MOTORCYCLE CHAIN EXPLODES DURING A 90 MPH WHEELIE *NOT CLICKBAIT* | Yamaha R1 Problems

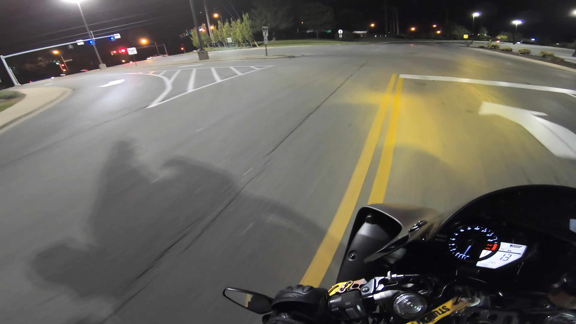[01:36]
So I was like, why not just go out and get some night riding footage, which is what I want.
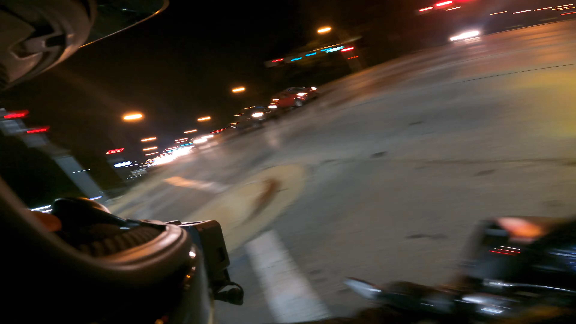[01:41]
And you'll see me pop that wheelie here.
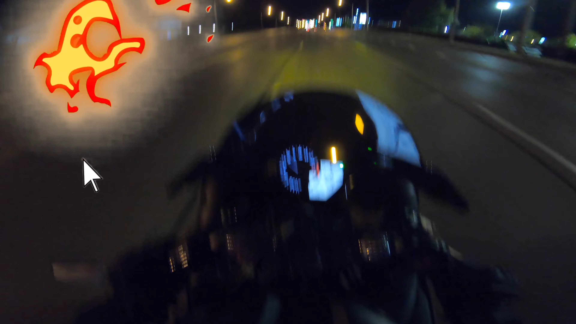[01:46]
So I'm just out for honestly a nice chill ride. This is how I normally ride. And I wanted to see how these cameras do in different light settings at night.
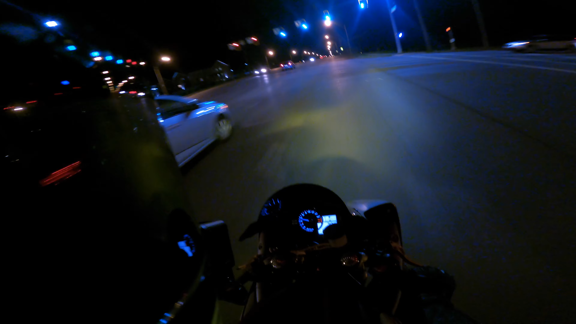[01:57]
So I've gotten all the shots that I wanted in the city.
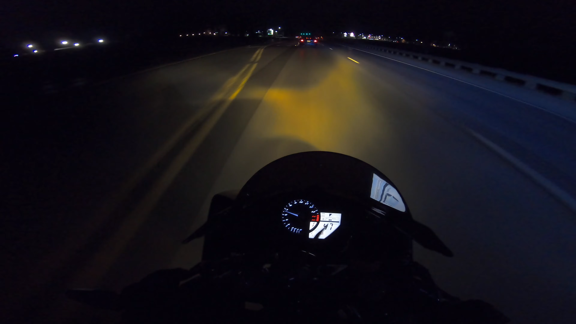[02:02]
And so I'm heading out to some backcountry roads here to see how they do. And you'll see me speed up, try and hit this light because you do not want to get stuck at that red light. Boom. We make it. Everything's good to go. That's a long light to get stuck at. So anyways, so you'll see me. We get on these backcountry roads here and I pass this car, flip on my high beams. I see no animals, no traffic, no cops, no pedestrians. I'm like, all right, we're in the clear.
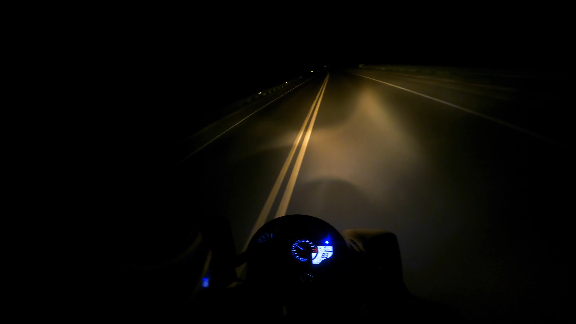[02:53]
And if you've ever ridden a bike in its most aggressive mode, if it does have modes, you know how sensitive that throttle can be in A mode. So I changed the bike. I don't know if you can tell. I'm going to change it back into standard mode, shift back down and we're going to do the wheelie again. And everything's good and boom. Boom.
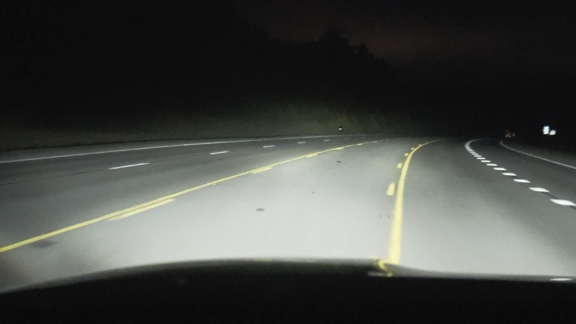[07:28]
You can literally barely see her. If I turn off my lights, you really can't see a thing.